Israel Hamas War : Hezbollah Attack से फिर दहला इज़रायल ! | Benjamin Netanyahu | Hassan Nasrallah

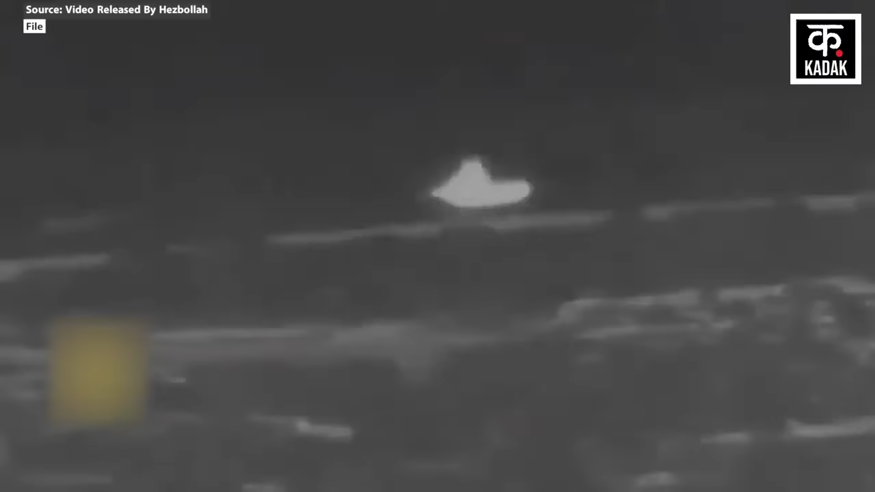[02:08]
हदाव यरून मिलिटरी बेस पर उप्युक्त हत्यारों से एक और हमला कर दिया था हिजबुला ने
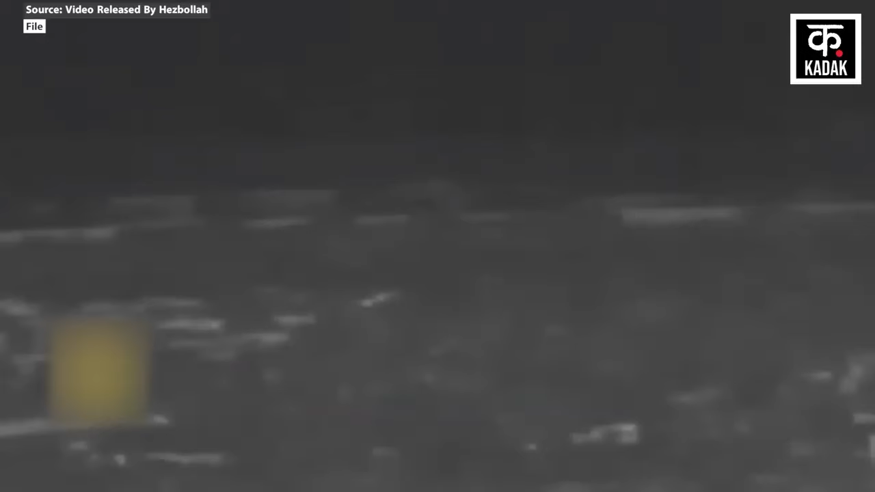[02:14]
इस हमले का एक एयर सर्विलांस फुटेज भी जारी किया है जिसमें टार्गेट्स और मेतूला में IDF यूनिट पर हमले की जानकारी दी गई थी